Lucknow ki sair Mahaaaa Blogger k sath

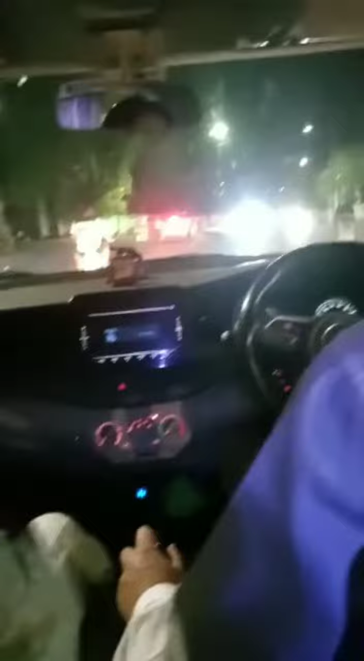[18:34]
अब हम लोग वापस आ गए हैं, अब हम लोग वापस जा रहे हैं। और सामने देखिए, और अभी आप लोग इमाम बाड़ा दिखेगा, बड़ा इमाम बाड़ा, ये
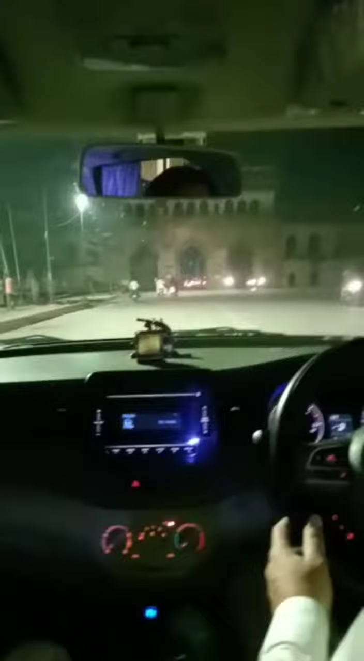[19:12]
ये है रूमी गेट, बहुत बड़ा है। यहाँ पे कई सीरियल और फिल्म की शूटिंग हुई है, ये जगह फेमस है लखनऊ में।